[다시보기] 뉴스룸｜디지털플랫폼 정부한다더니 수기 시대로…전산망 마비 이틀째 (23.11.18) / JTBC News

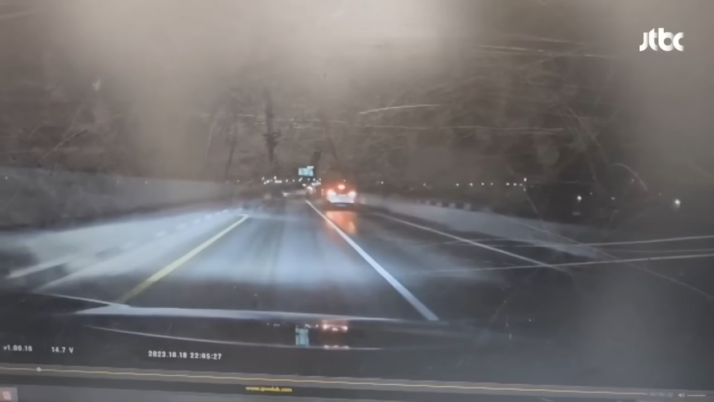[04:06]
대교를 달리던 차량이 곳곳에 멈춰선 차들을 피해보지만 결국 차단벽에 부딪힙니다.